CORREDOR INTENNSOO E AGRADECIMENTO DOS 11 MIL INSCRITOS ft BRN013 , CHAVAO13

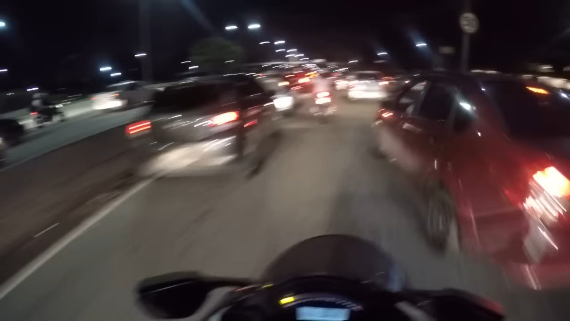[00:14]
Lotada. Hoje tem manifestação nessa porra. Então já viu, né? Tá lotada. Nossa. Eita, caralho, quase perdi meu pé aqui, velho. Pegou na tartaruga meu pé, velho. Será que tá lotado ou
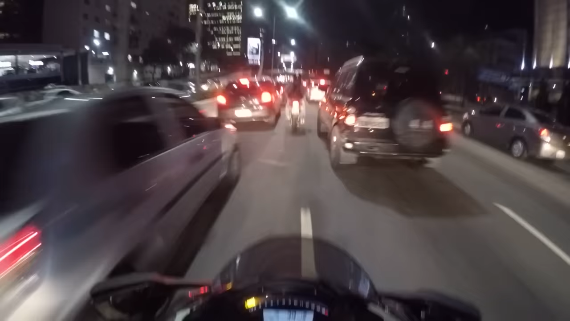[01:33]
Tá lotada, mano. Olha isso. Pior que sempre tem uns caras que seguram os motocas aqui, ó. Tem um cara com uma sitcom ali dando uma segurada.